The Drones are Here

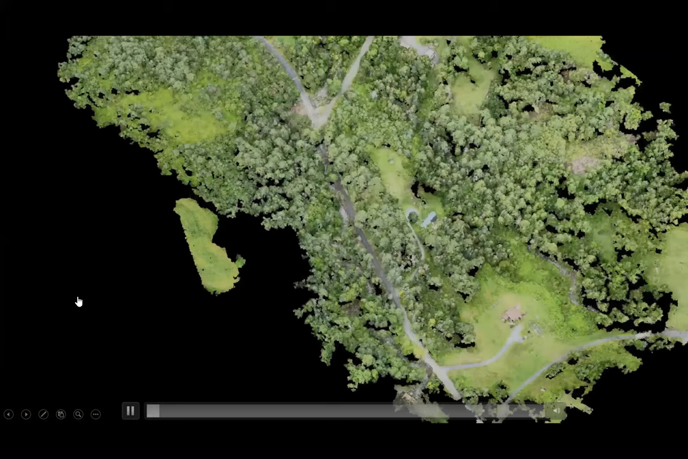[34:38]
So here's this little fly through. If no one gets motion sickness, I didn't make this as smooth as I could have.
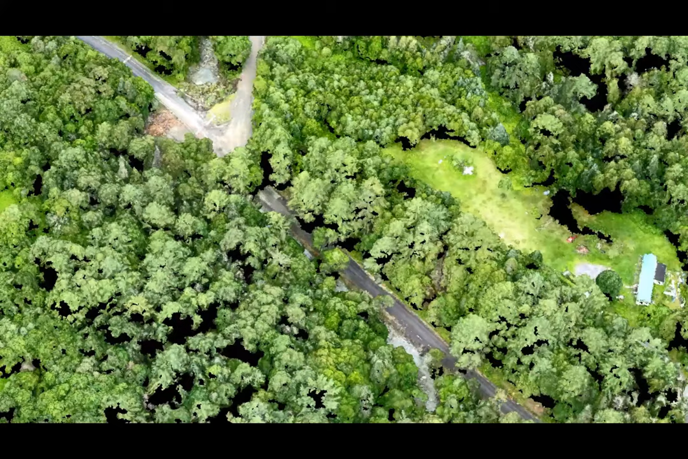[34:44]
But here we are zooming into a location there and showing you the types of measurements that we can make.
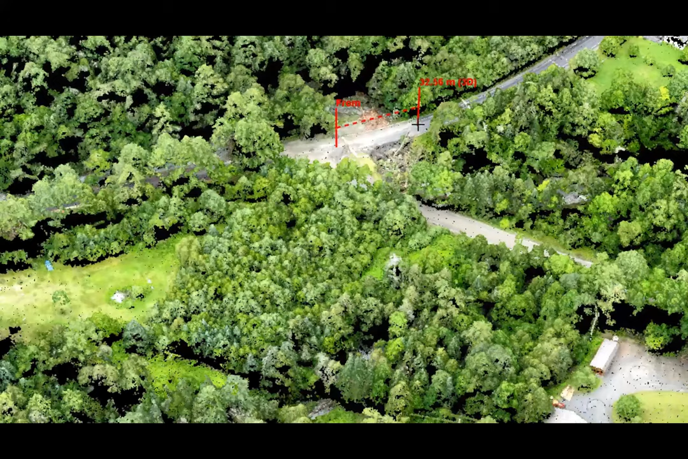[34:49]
Once again, not LIDAR data, but in some cases it can function somewhat similarly in terms of cross-section profiles and all that type of stuff. There we go.
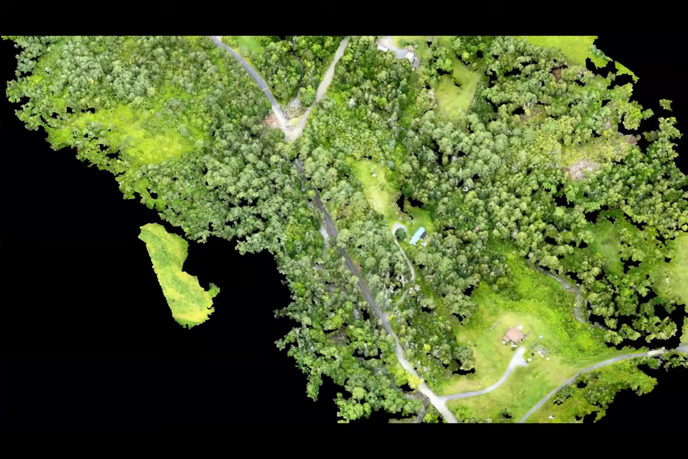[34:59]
But anyway, this is kind of what we came up with. Here we have that stream. The bridge is right about there.
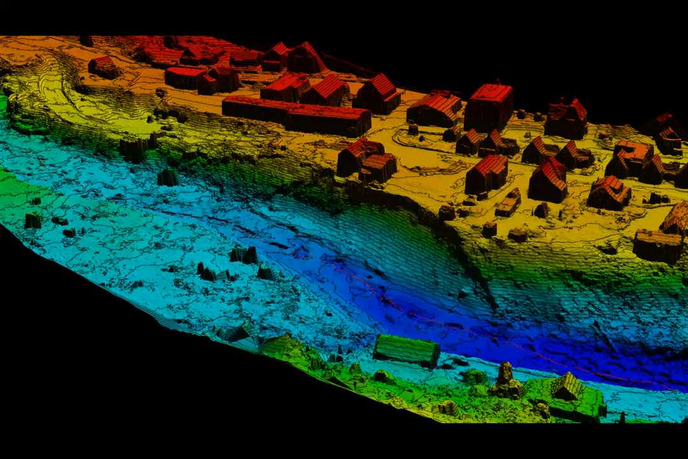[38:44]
So a good use there. Example of cross-section profiles.
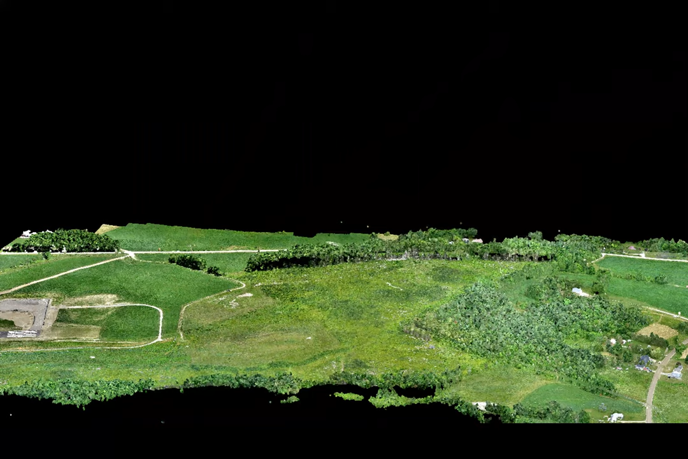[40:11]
You can see here, this is the point cloud, there's some elevation profiling.
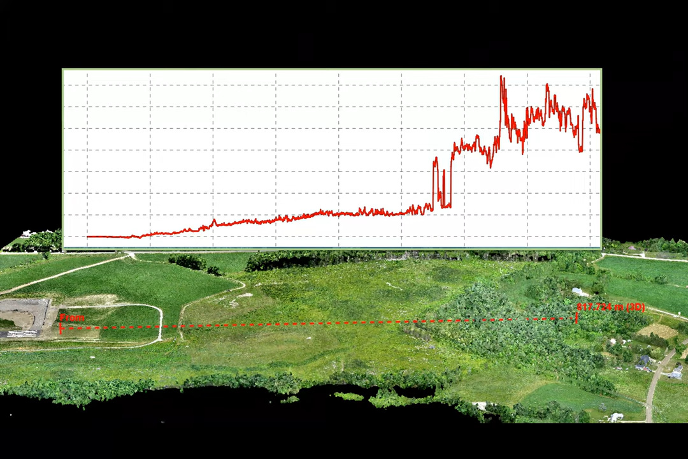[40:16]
We then went ahead and we extracted all the trees, little icons there, extruded by height. And then this little cyan block that you see there is the approach surface. And we put it into a web app that we thought was super cool, but it turns out the FAA doesn't care about web apps.
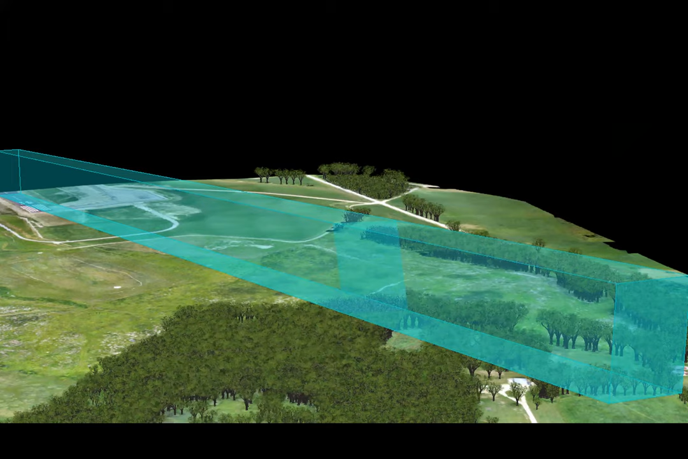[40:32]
They just want someone to sign off and say, yes, the approach surface is clear. So a good example of a lot of work for nothing, but I hope you appreciate the screen capture from that web app that we spent hours developing.
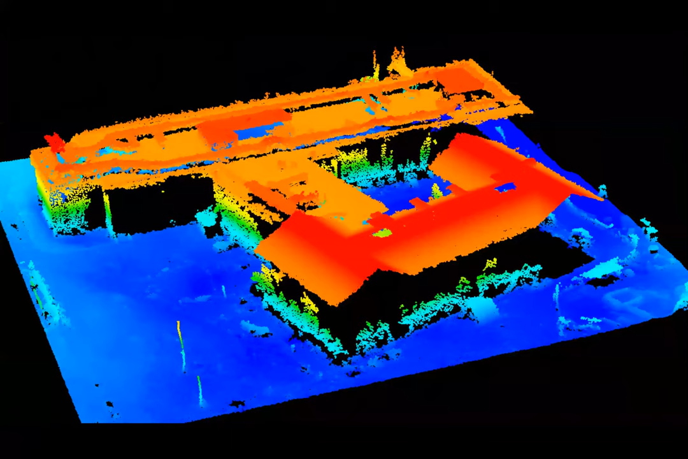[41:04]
And then, you know, you can do all this stuff really, really easily. The thing that took the most time and costed the most was they wanted some features extruded and some buildings, right? So this took some poor undergraduate students who didn't pay enough money, like two hours to do, right? So it's still, you know, it's just remotely sensed data. And in the end,
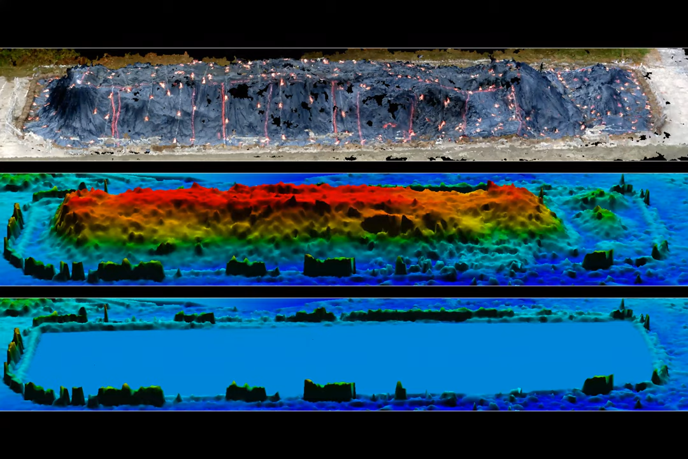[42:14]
So this really took us two minutes of flying time, 30 minutes of processing and two minutes of analysis to give them a volume estimate so that they could just get a, do an RFP to essentially plug the soil off to a site that could handle contaminated soil.
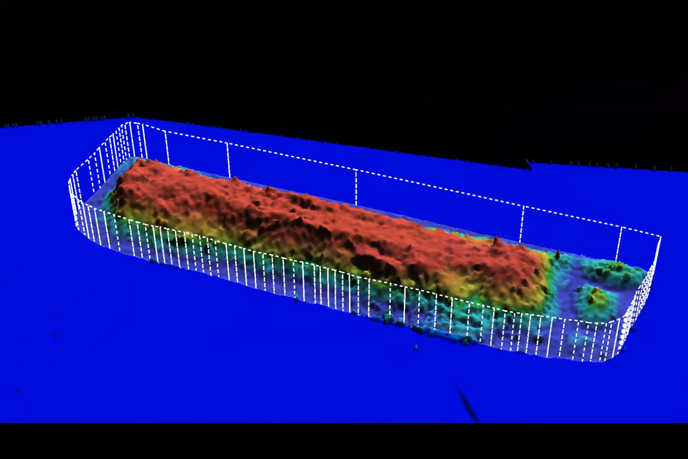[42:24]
So we've got some repeated slides in there. This is another one that we do. We fly our, we have a biomass facility that provides power to the city. So wood chips, twice a year, they're required to independently audit their wood piles.
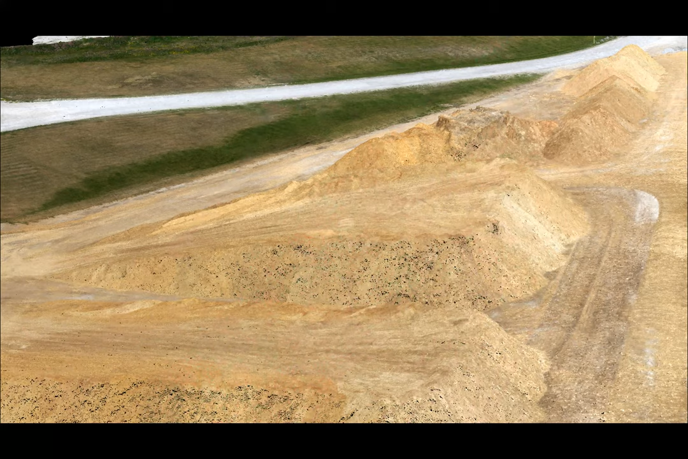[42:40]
So we go over and we just fly the drone and do a 30 minute hike and then do the volumetric calculations for them.
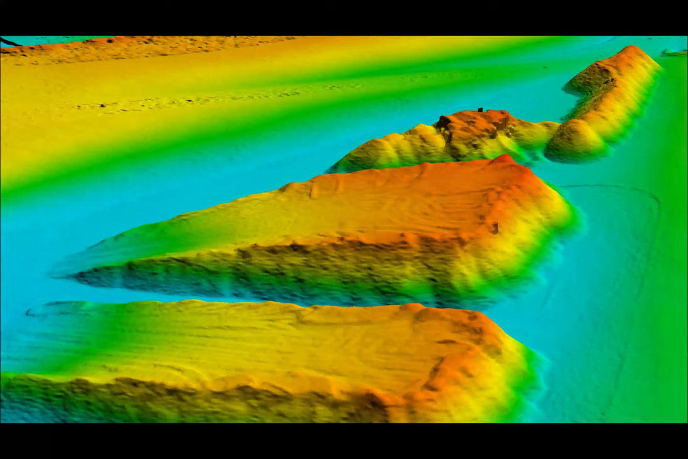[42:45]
So, you know, a nice way of these drones making stuff more efficient and effective with the wood piles there.
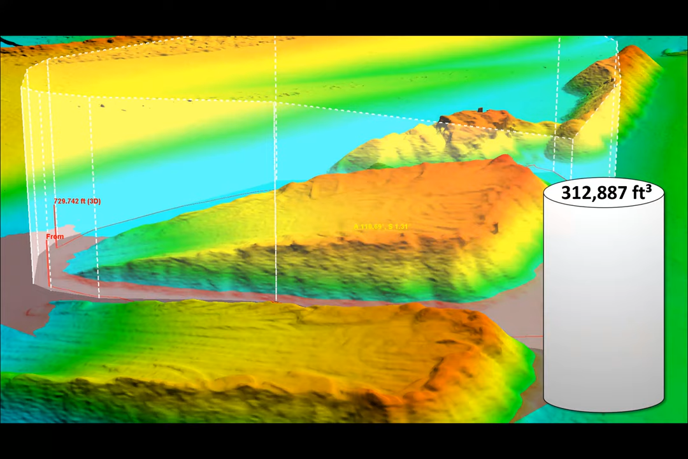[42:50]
And here in this case, just competing with bureaucracy, but we get to go out and fly drones.
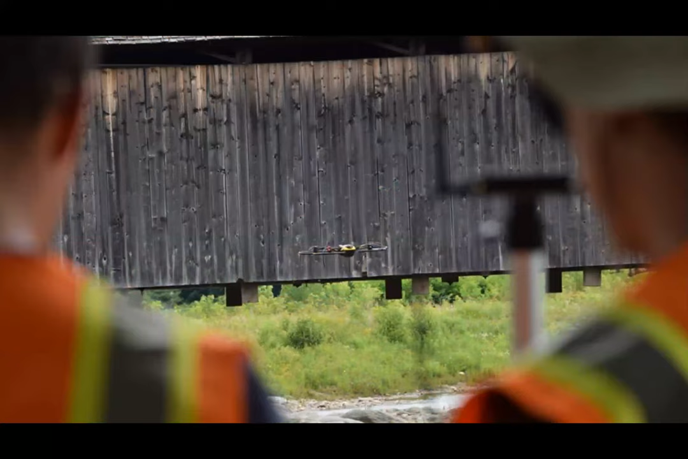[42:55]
This is an example of us doing a cover bridge inspection, um, there and generating a 3D model from it.
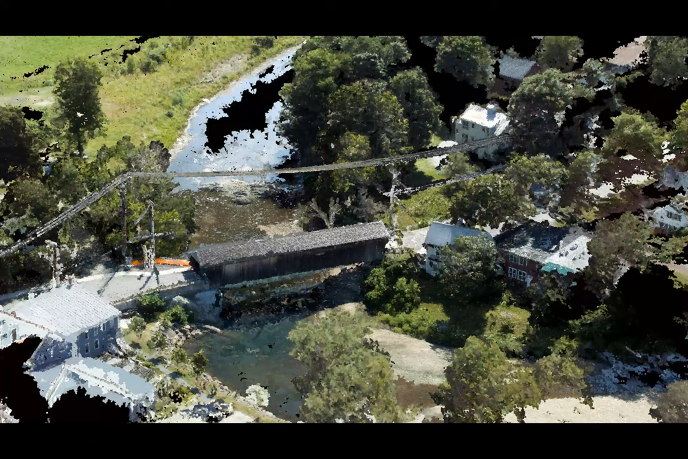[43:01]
And this is, uh, in this case it was done just in case there's ever a bad flood and it takes out that bridge with a 20 minute drone flight.
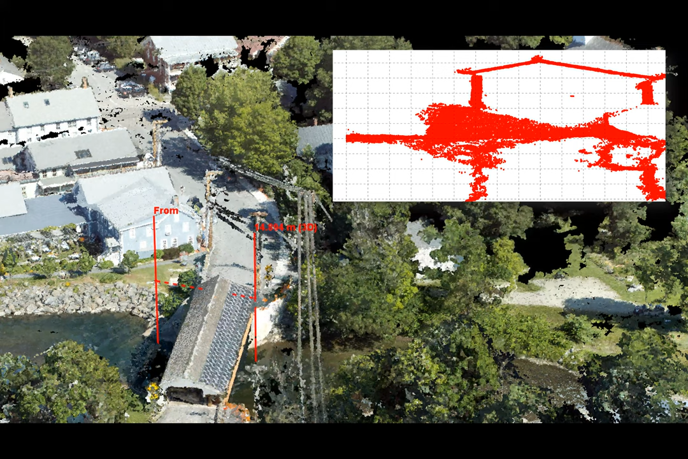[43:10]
We're able to build a 3D model so that someone wanted to rebuild the bridge after its original standards. They would at least have some idea of what it was like.